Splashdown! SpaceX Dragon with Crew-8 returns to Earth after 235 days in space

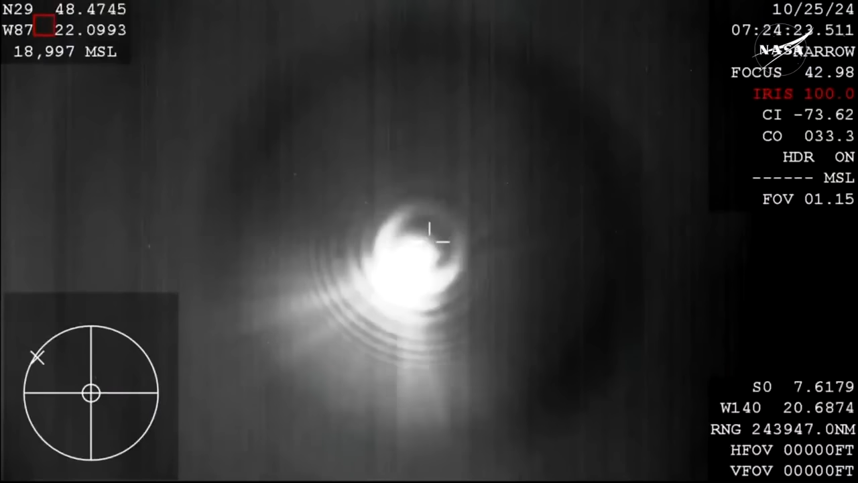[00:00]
And this view again is from the WB 57 that's one of our high altitude planes as it continues to track Dragon ahead of those drogue parachutes being deployed and shortly after that we'll see the main parachutes deployed but we'll stand by for those drogues to go ahead and get deployed. We are hearing that Dragon has good pitch and yaw stability so everything continuing to go really
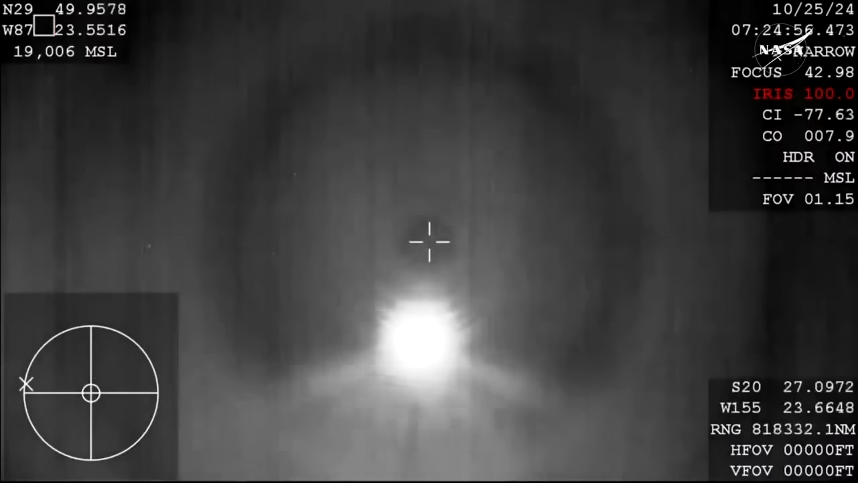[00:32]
smoothly targeting that splashdown at 1229 AM Pacific time so just about four minutes or so from now.
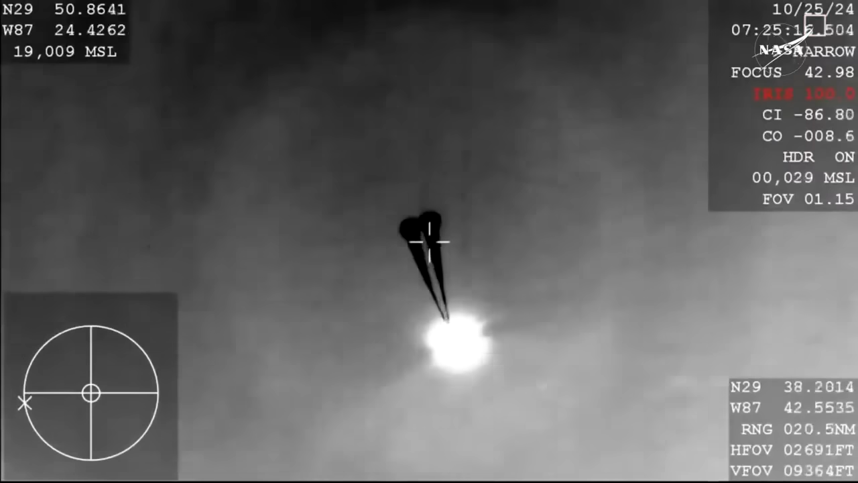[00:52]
We can see two good looking drogues.
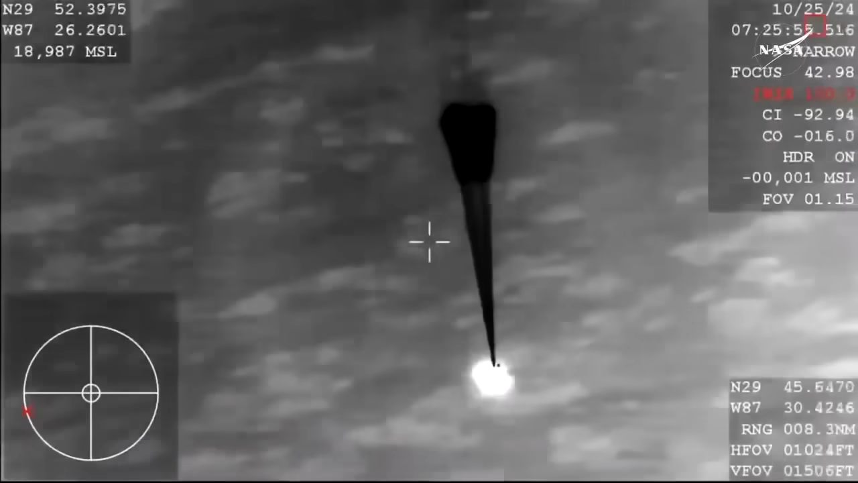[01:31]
Dragon is doing this autonomously releasing each set of parachutes. We can now see those four main parachutes begin to inflate.
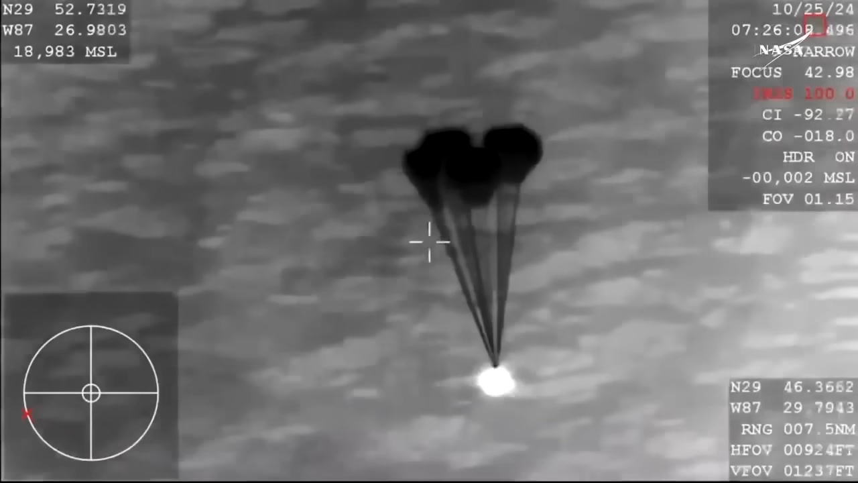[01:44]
pretty incredible to see how as those main parachutes inflate the capsule itself slows down even more significantly.
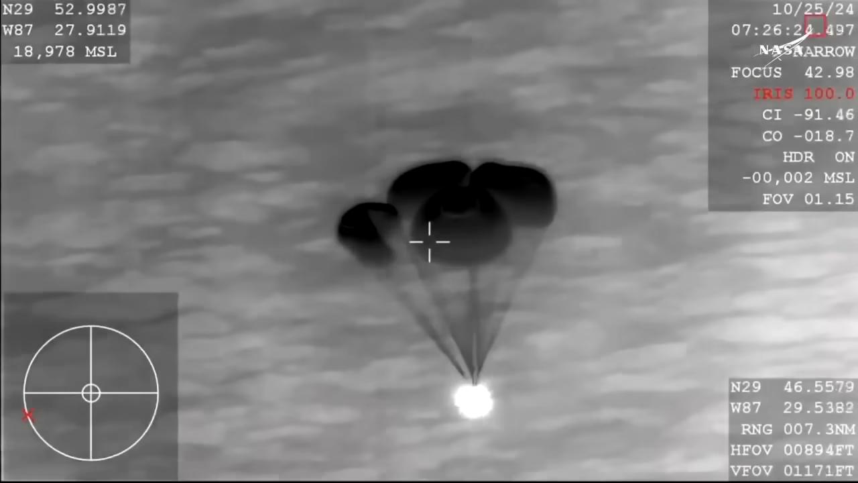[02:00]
Main chute descent rate nominal. Copy nominal descent rate 1,000 meters. Copy 1,000.
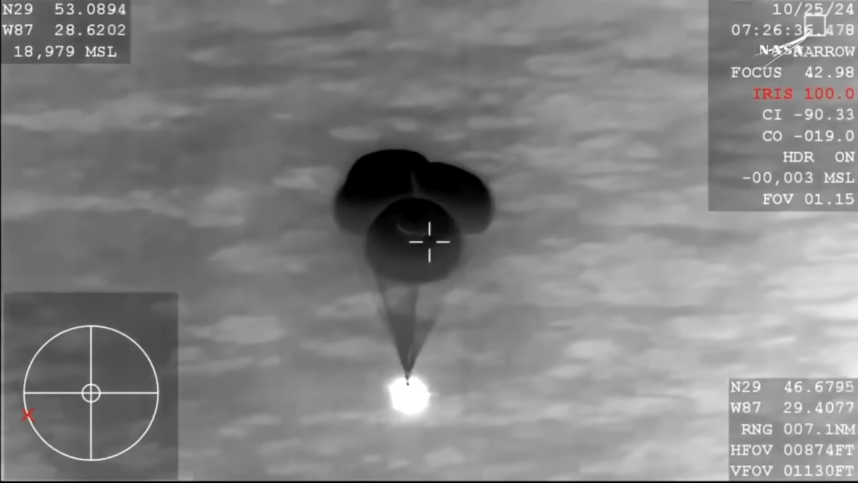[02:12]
We will continue to hear call outs from Commander Matt Dominick of the distance from the water. Those parachutes really doing their job now as you mentioned Kate starting to slow the spacecraft down even more and more. By the time the crew actually does splash down in the water they'll be going about 15-16 miles per hour.
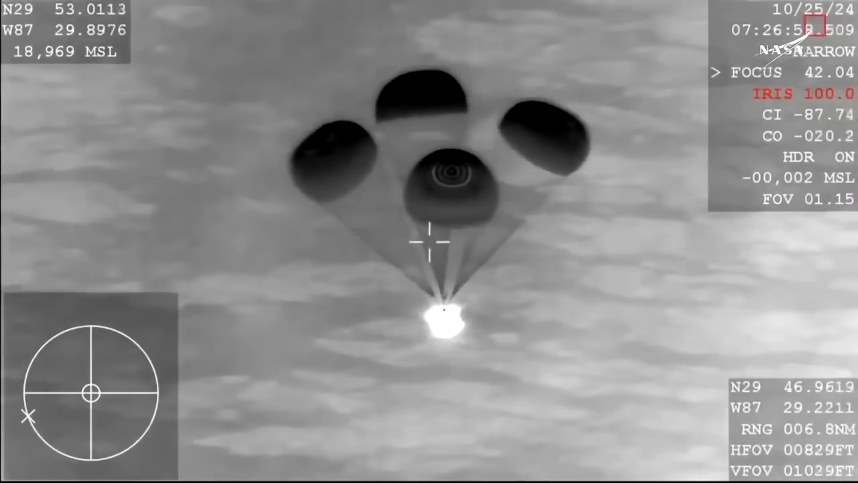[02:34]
So those those parachutes really taking on that air to slow down the spacecraft. 800 meters.
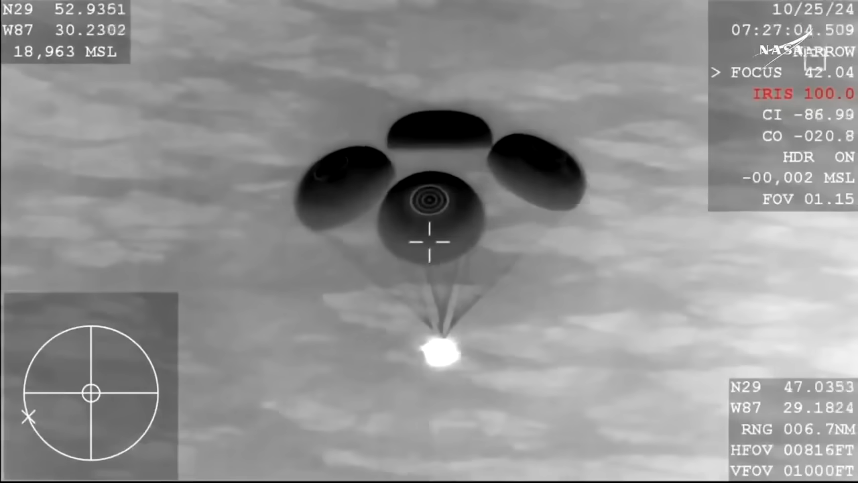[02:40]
Copy 800.
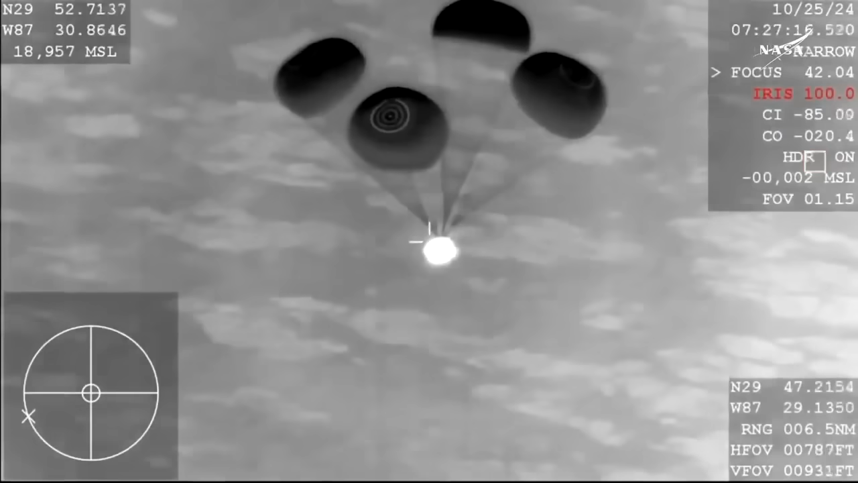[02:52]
So we just heard the 800 meter call out.
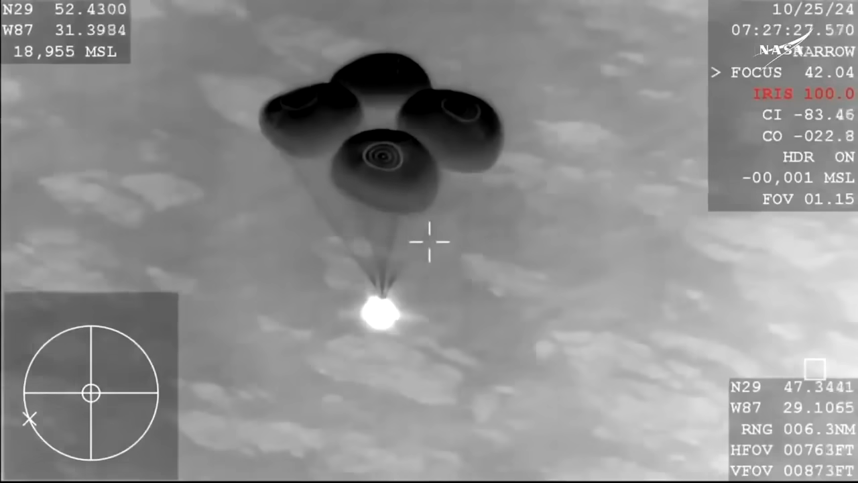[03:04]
And we also heard that the descent rate was nominal or as expected. Another good call. 100 meters. Good call out there. Copy 600. continuing to get great views from the WB 57 as crew 8 is nearing splashdown.